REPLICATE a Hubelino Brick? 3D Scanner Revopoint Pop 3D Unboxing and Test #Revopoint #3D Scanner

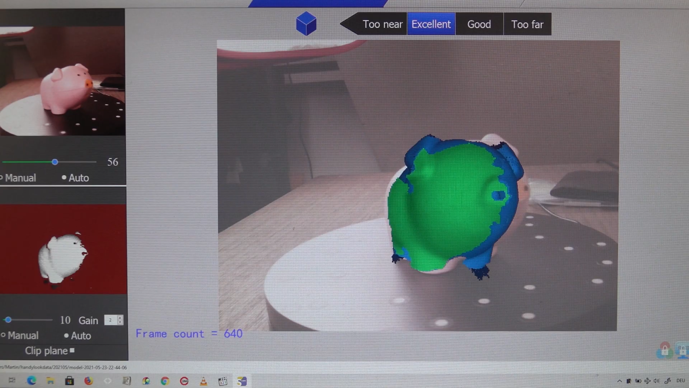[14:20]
doesn't have it's not glossy at all and if you look at the screen you see that the scanned area exactly fits onto the already existing point cloud from the rotations before so this looks quite promising i'm gonna turn this sideways and see if the scanning can resume and if it can change the orientation of the existing point clouds i'm gonna resume
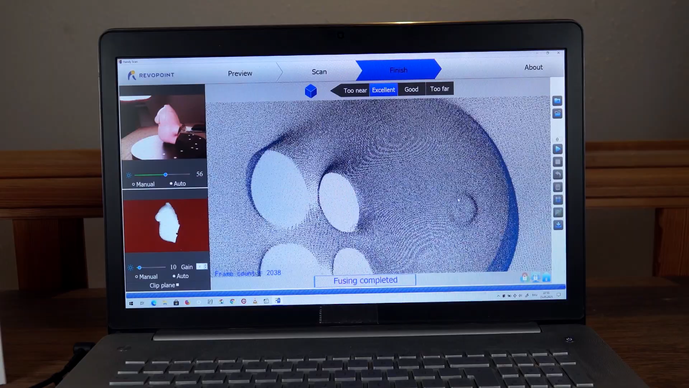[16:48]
huge cloud probably millions of points
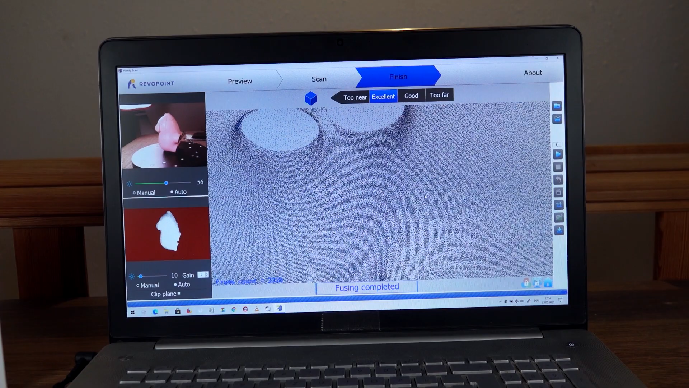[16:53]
yeah quite impressive so i'm gonna hit mesh and it's gonna create
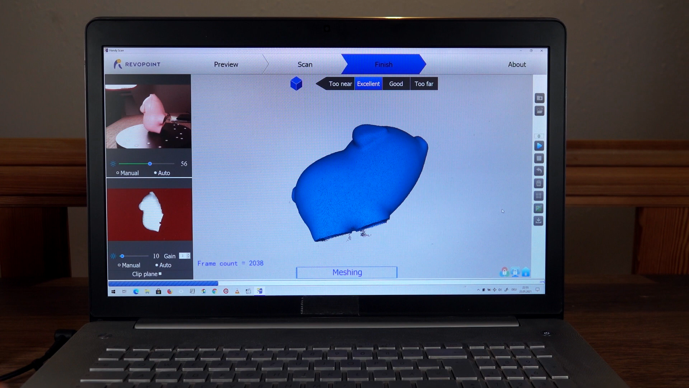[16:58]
a oh oh i already hit mesh and it's
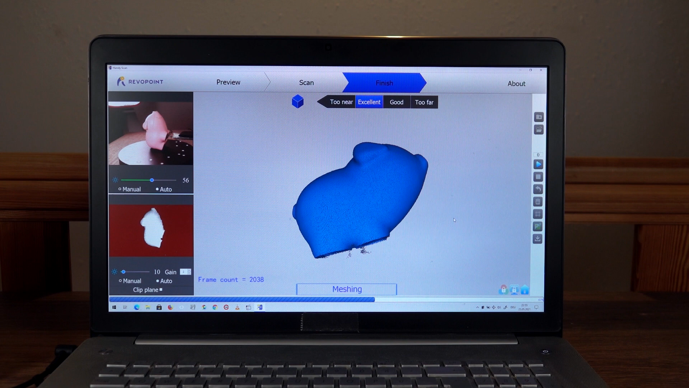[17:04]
creating a model from this so this is the completed model of this piggy and now i am going to 3d print this